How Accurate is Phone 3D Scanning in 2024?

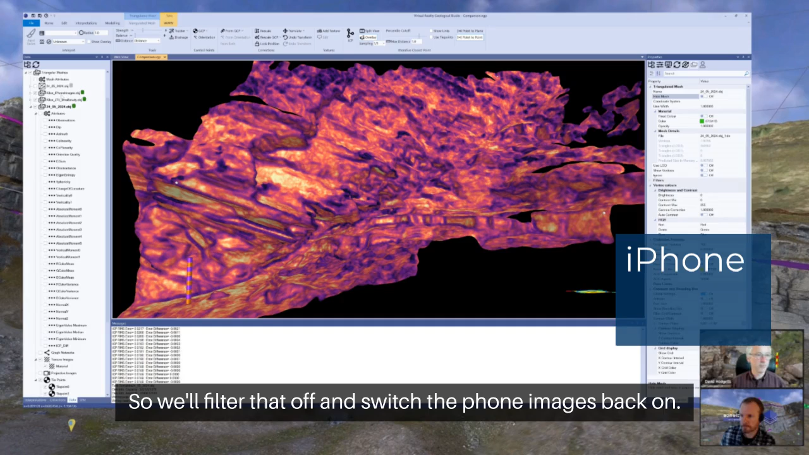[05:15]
so we'll filter that off and switch the phone images back on and look at the same parameter, coplanarity.
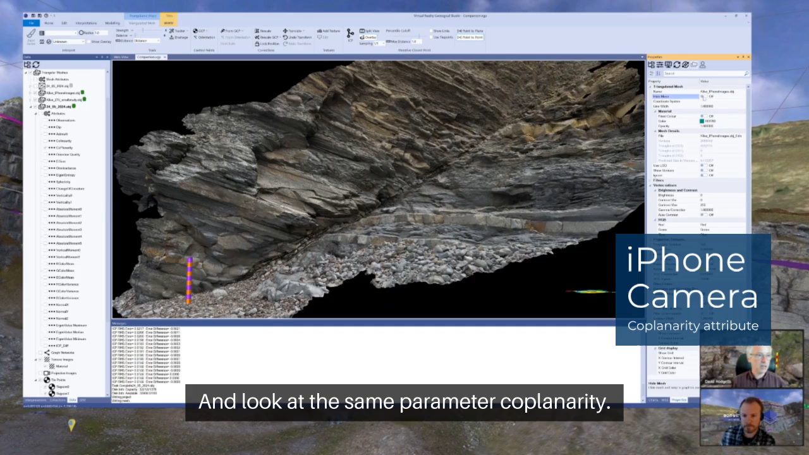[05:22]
See in here, there's a lot more variation in the coplanarity and a lot more detail.
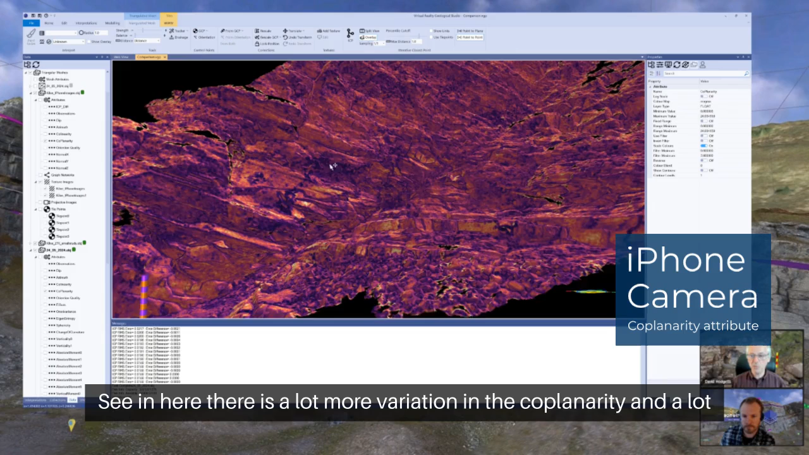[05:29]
So this is picking up a lot more of the topographic expression of the outcrop.
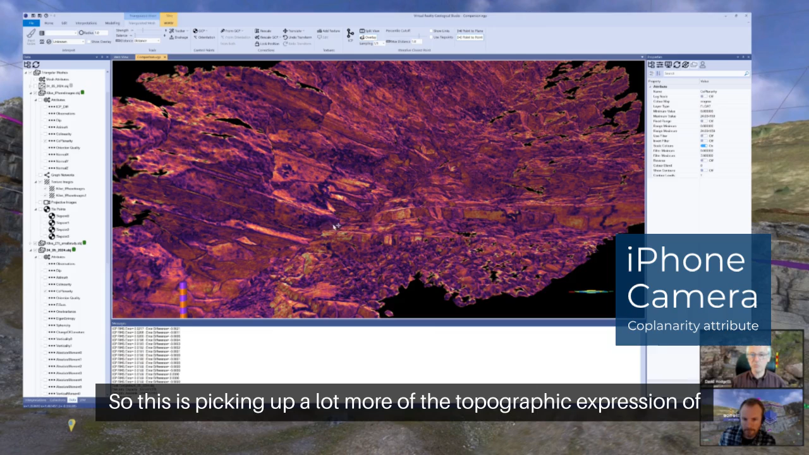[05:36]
And obviously, it's a much more detailed data set.
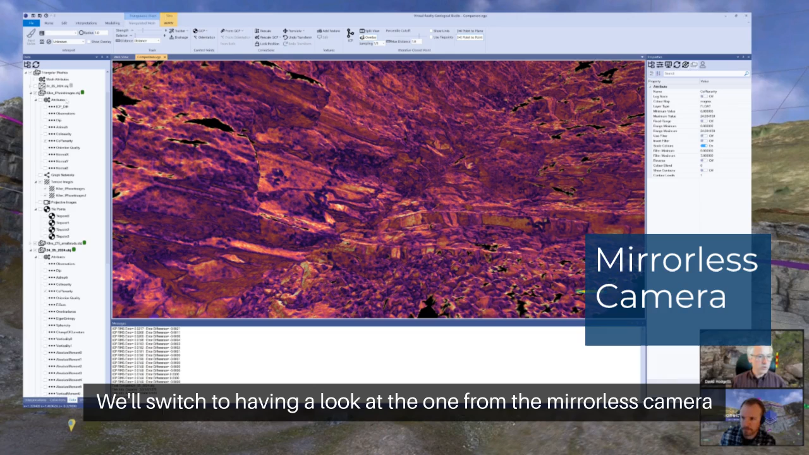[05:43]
Lou switched to having a look at the one from the mirrorless camera as well.
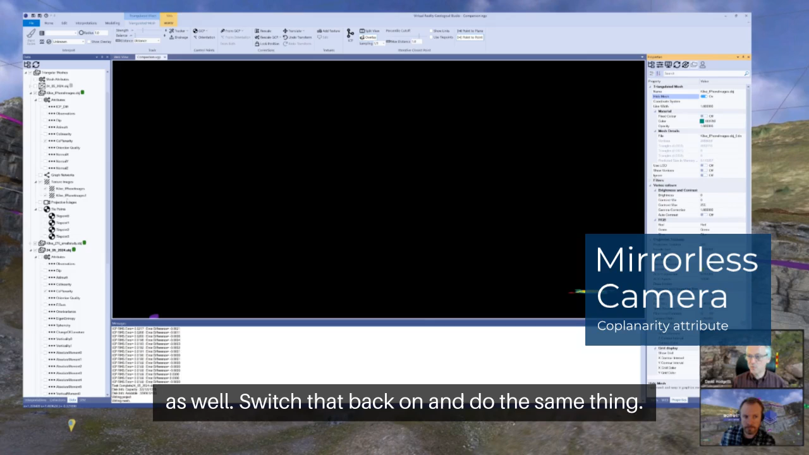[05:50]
Switch that back on and do the same thing.
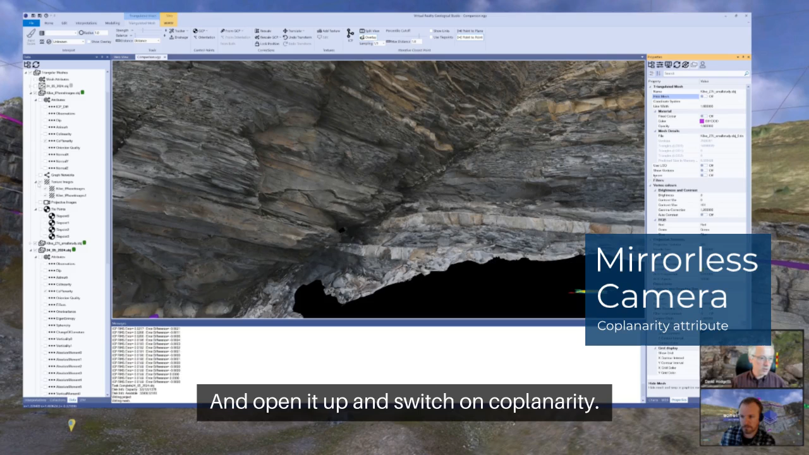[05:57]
And open it up and switch on coplanarity. And again, we see a similar thing that we have a lot more detail in the mesh.
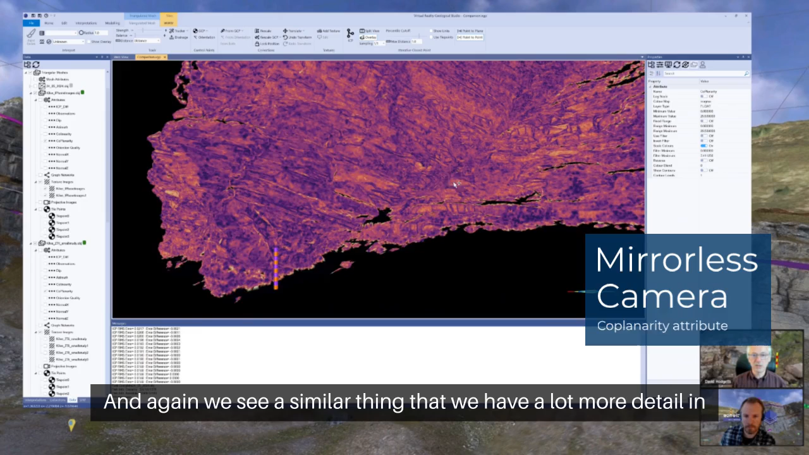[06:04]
So I think that shows that though the phone
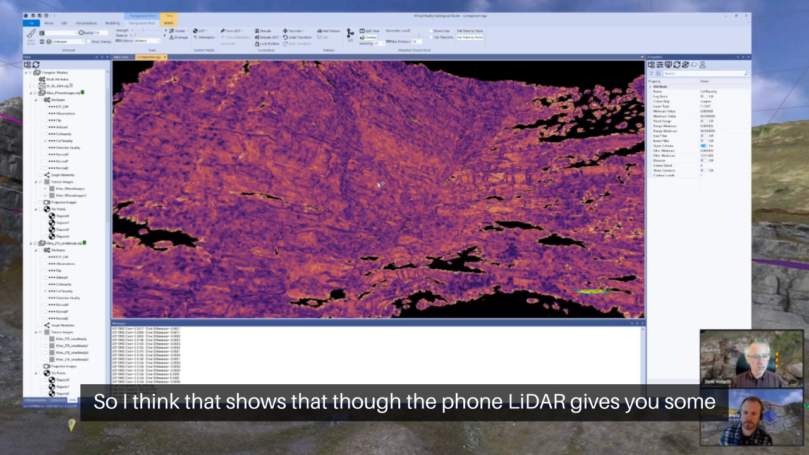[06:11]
LIDAR gives you some very nice looking models, the actual amount of detail that you can get from the data itself is better using sort of more traditional photogrammetric approaches. So, you know, structure from motion, multi-view stereo kind of approaches.
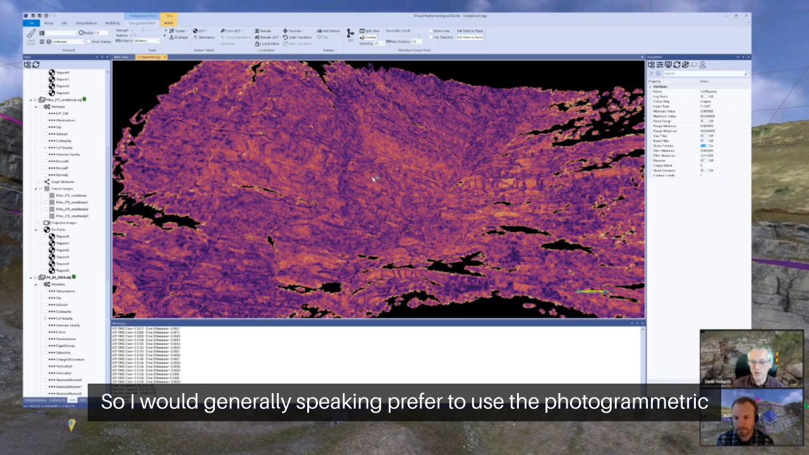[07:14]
But the advantage of using the outcrop,
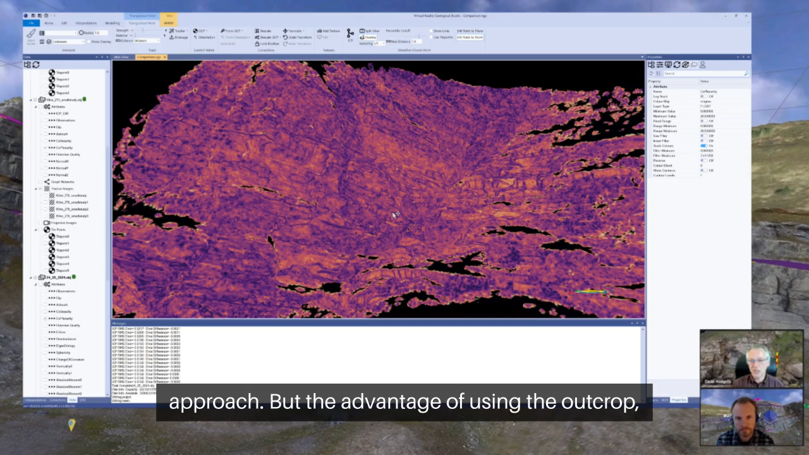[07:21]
the phone LIDAR is that you can build a model while you're in the field.
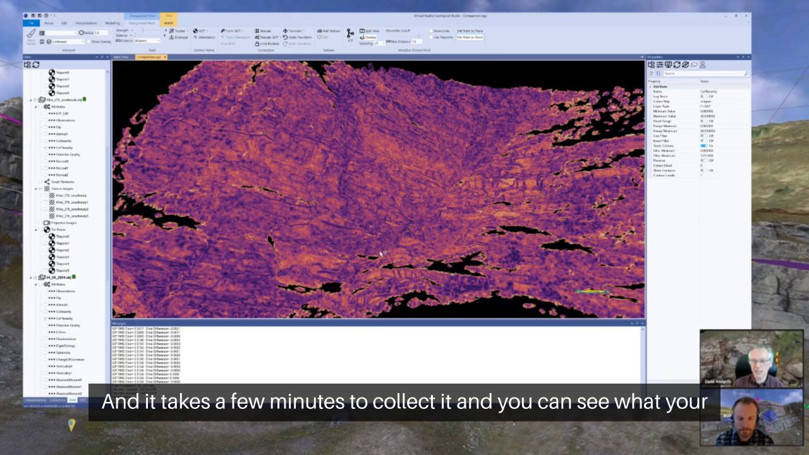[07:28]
And it takes a few minutes to collect it. And you can see what your data coverage is, you can see where the data gaps are, and you can get something that's on your phone. And you can manipulate it and do that within a relatively short amount of time.
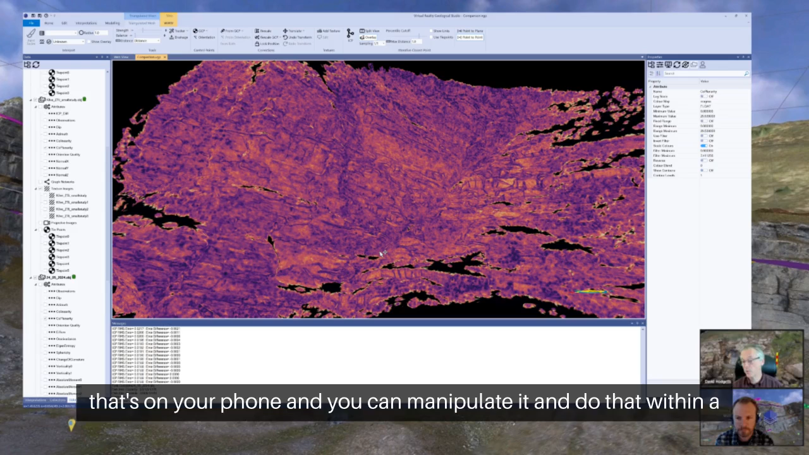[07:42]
The big disadvantage is the cost of buying
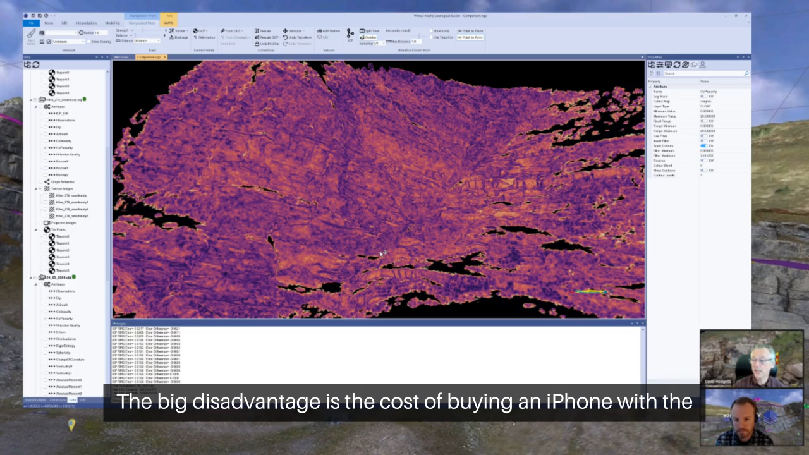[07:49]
an iPhone with the built-in LIDAR or the iPad with the LIDAR.
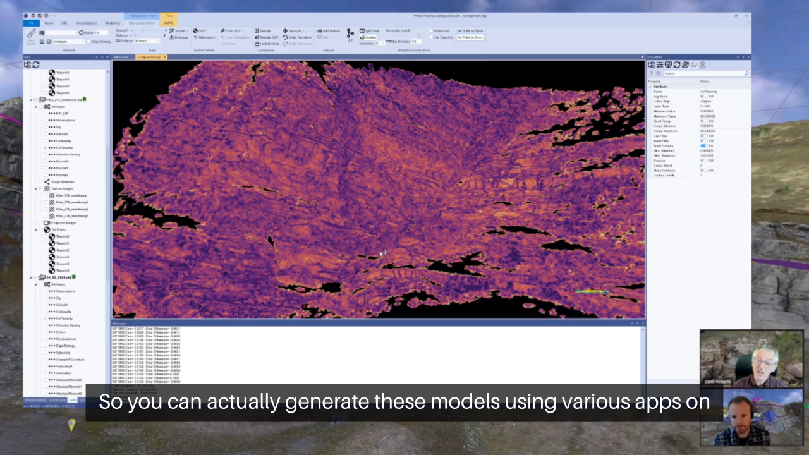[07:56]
So you can actually generate these models using various apps on the phone, which will do the photogrammetric processing for you.
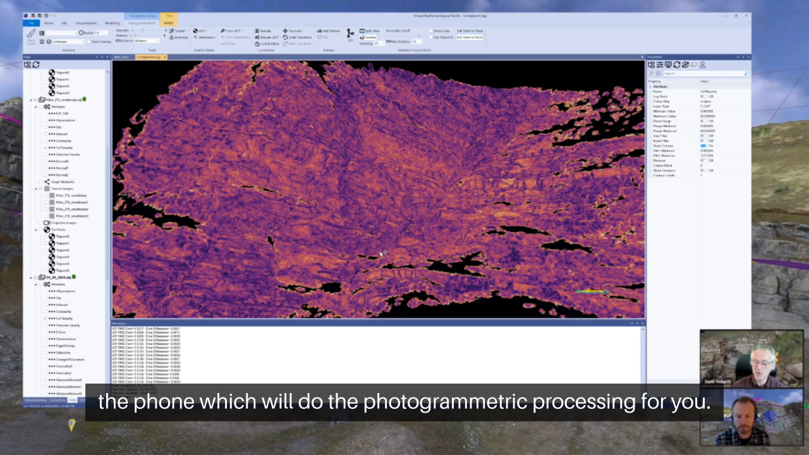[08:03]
So you don't actually need the LIDAR to do it. So it has its place.
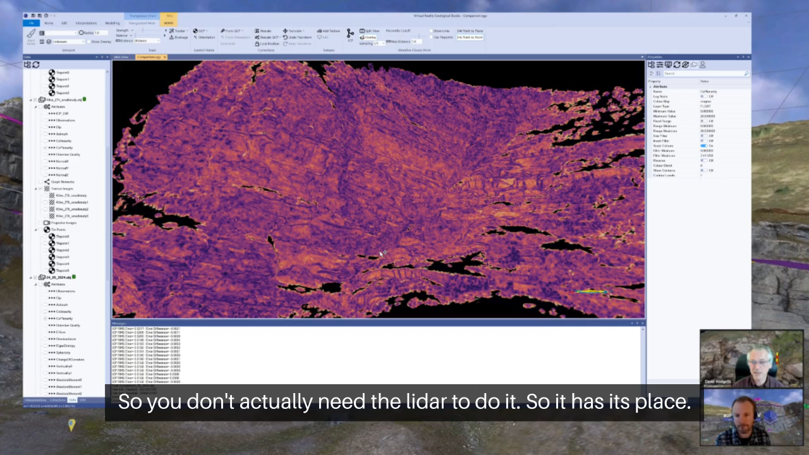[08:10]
They're great. I think the phone-based LIDAR gives you some really nice models.
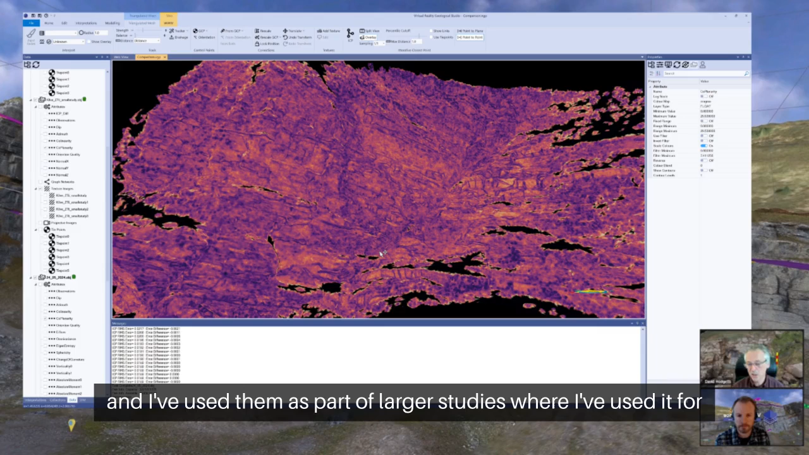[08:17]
And I've used them for, as part of wider, larger studies where I've used it for creating or making data for scaling the rest of the model with. And I can see on field trips, if you want to create a model very quickly to point out features to people and move the model around,
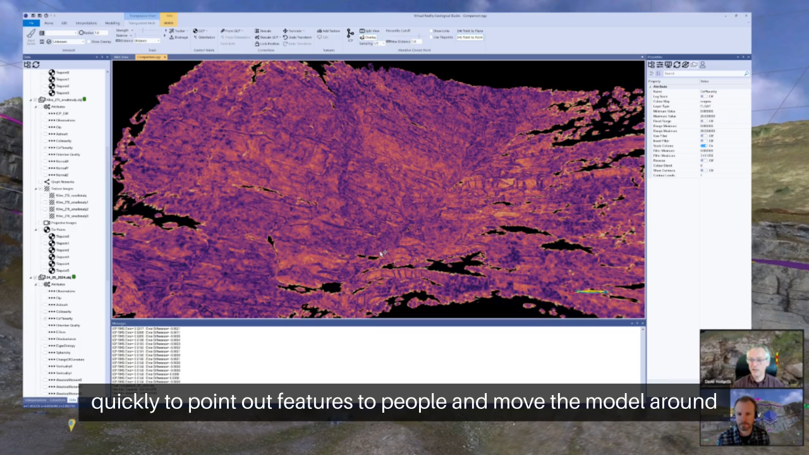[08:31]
it's a great way of doing that. Right.